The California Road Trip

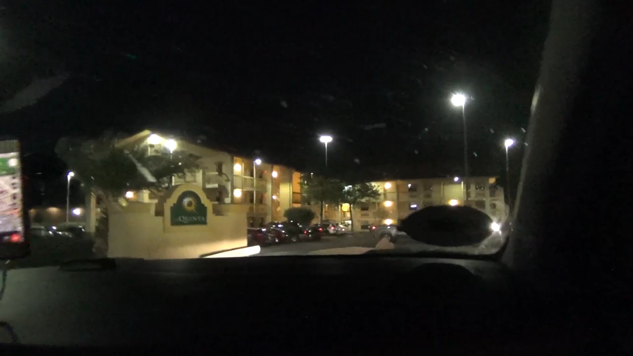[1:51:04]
And as you can see, it's an exterior corridor hotel. You've arrived. Which may or may not have an elevator. With three floors, it might.